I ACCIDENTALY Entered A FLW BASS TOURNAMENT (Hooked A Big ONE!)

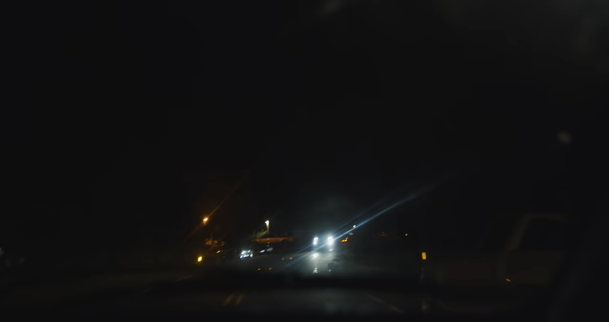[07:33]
I've never even been here before. I don't even know where to go. We're just going to go this way. I can't even see the road. I really hope this is a road and we're not going to a ditch.